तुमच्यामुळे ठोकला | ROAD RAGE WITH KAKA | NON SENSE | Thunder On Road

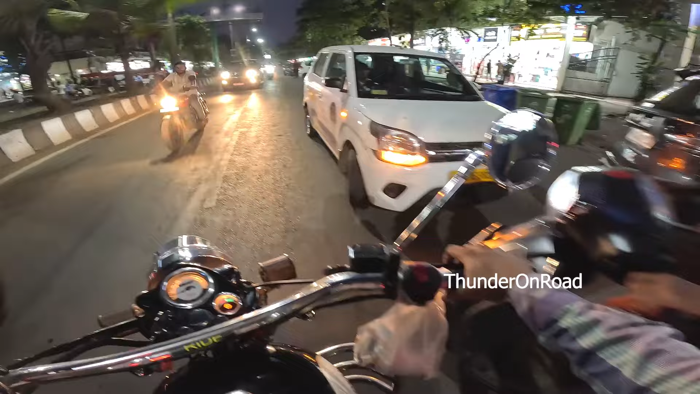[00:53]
आता यूटर्न घ्या, घ्या यूटर्न, यूटर्न घ्या. असू दे कुठे पण यूटर्न घ्या, मी नाही जाऊन देणार आहे.
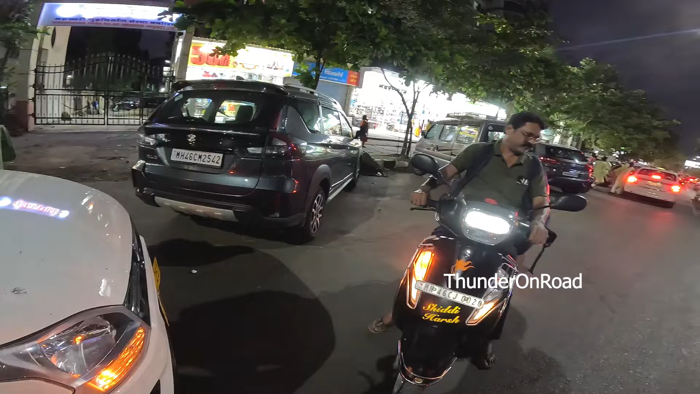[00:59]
माझं नुकसान देणार आहे का भरून? भाई अंदर दबा केले ना.
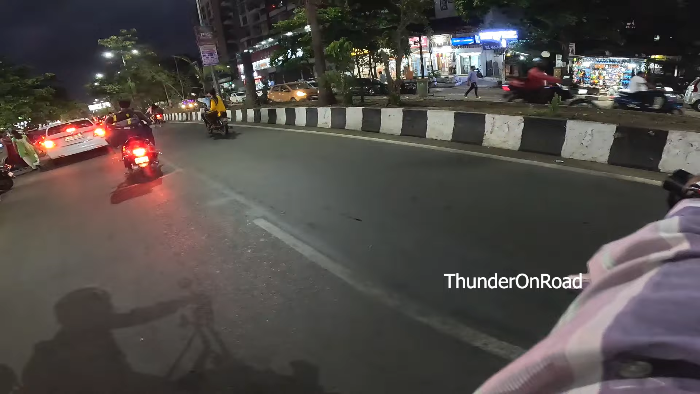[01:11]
MH46CJ0020. अरे इंटरनल सिटी रोड आहे म्हणून काय रॉंग साइड ड्रायव्हिंग चालतंय काय?
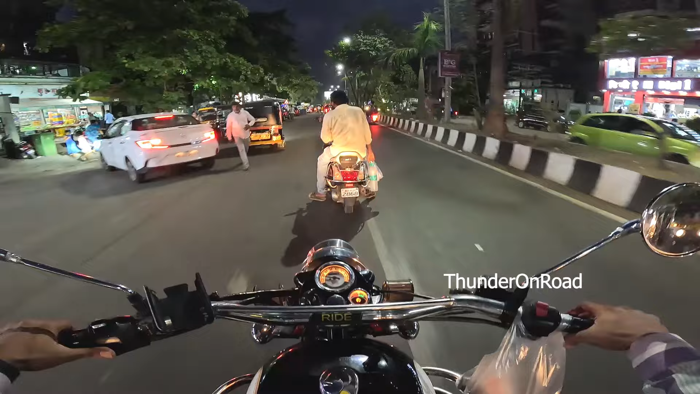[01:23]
हळू चाललोय, इंडिकेटर दिलंय. अरे एवढं वय झालंय तुमचं यार, तुम्हाला कळायला पाहिजे.
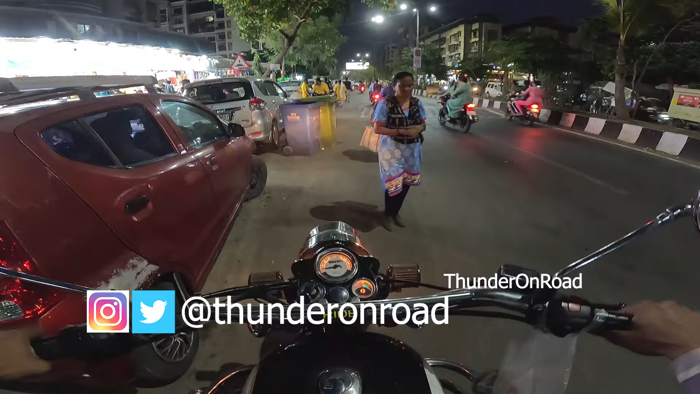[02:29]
शेवटी मला ब्रेक दाबायला लागला आणि पाठून येऊन एक ठोकला.
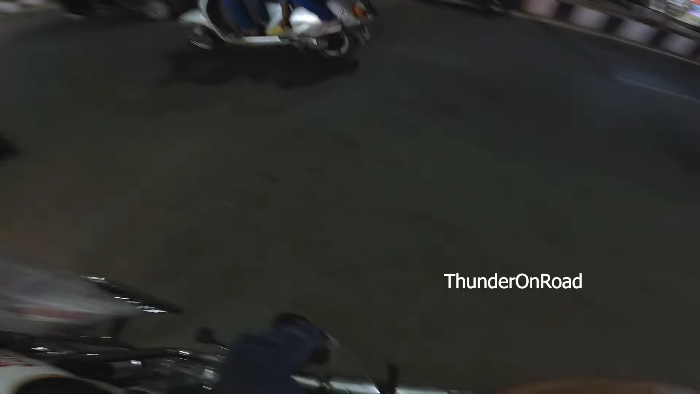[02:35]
हे साले यांच्यामुळे मला पण रॉंग साइड ड्रायव्हिंग करायला लागली थोडीशी, कारण की त्याशिवाय सुधारणार नव्हतं ना. जाऊन बैला हे इंडिकेटर हे करतो, नीट करतो.